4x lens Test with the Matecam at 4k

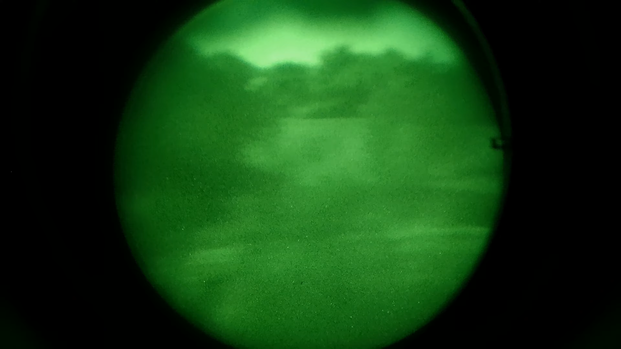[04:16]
it's just there it's just there It's amazing to be able to record this four times once I watched it on my helmet, because I can see exactly what I'm looking at.
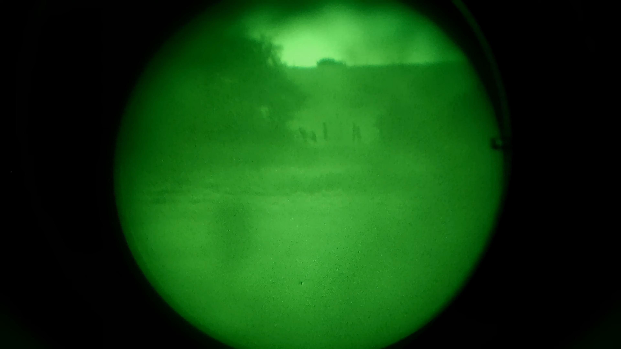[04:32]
You know, when I'm recording with a phone, I'm not quite sure what I'm looking at rather.
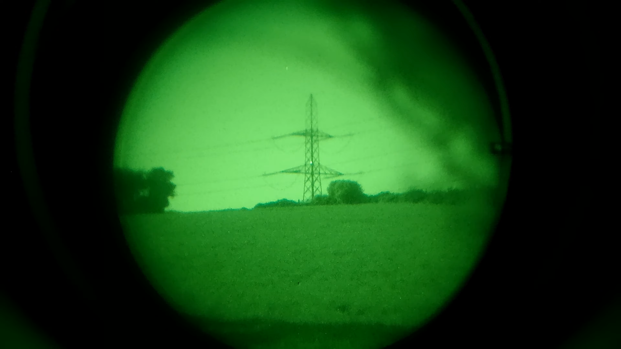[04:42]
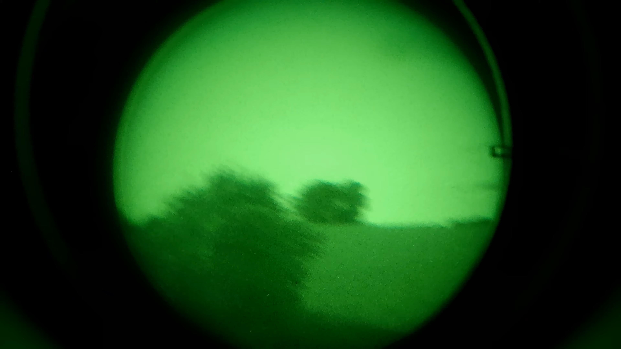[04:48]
But this one, you can literally see anything I'm missing everything.